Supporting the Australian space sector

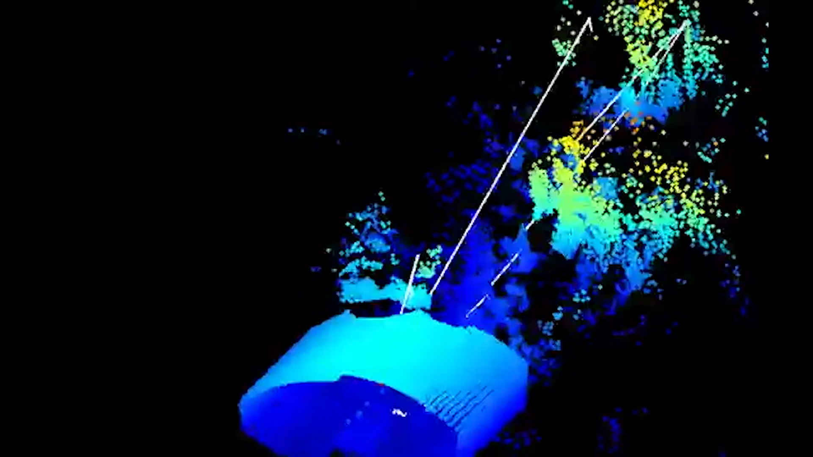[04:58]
It works similarly to how humans
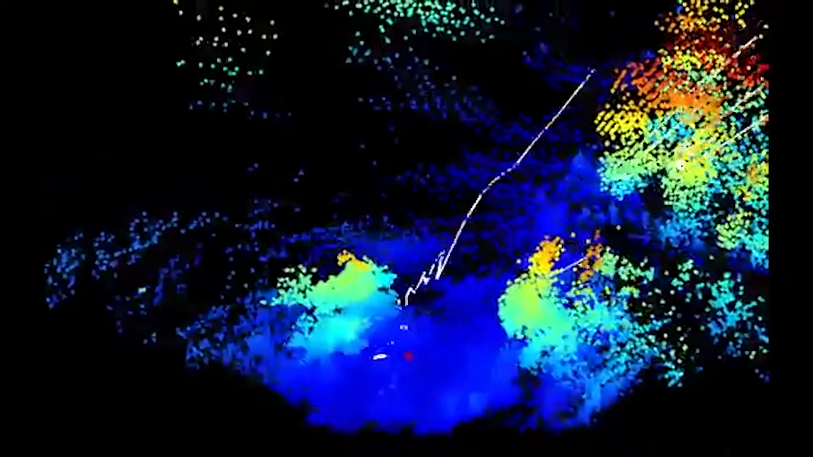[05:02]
work out where they are and make a map in their mind of the room they're in, for example. Robots for exploration are only useful when they're carrying sensors, so cameras, laser scanners.
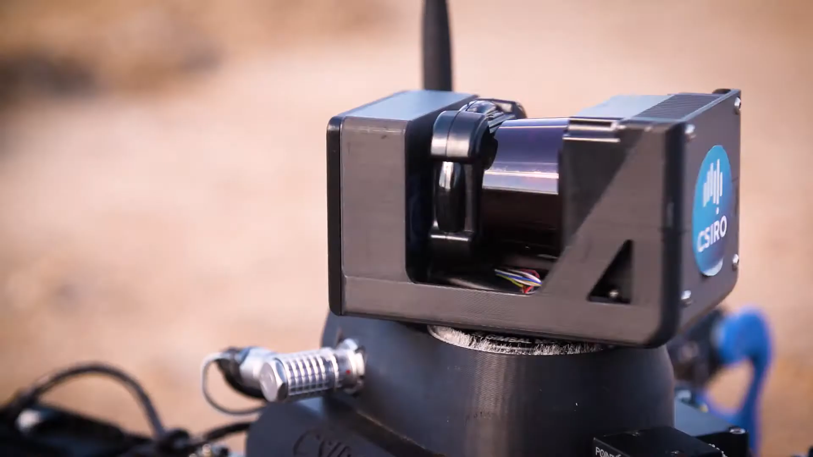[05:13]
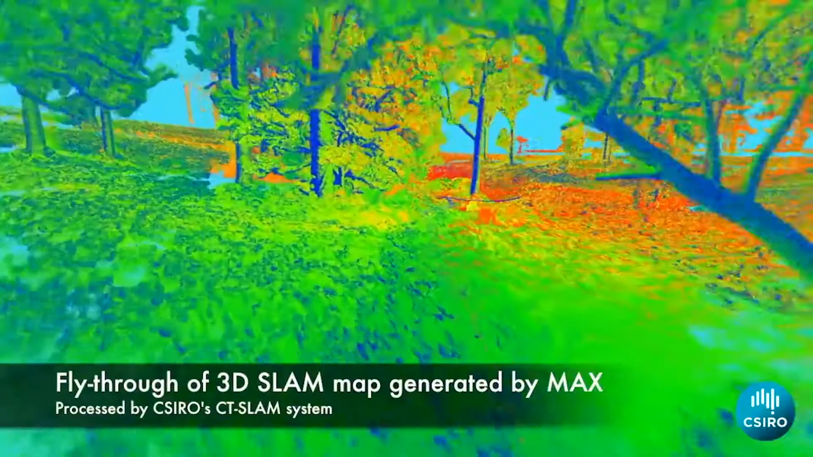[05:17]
With our 3D SLAM technology they know exactly where they've been, so they can provide you with a map of where they walked.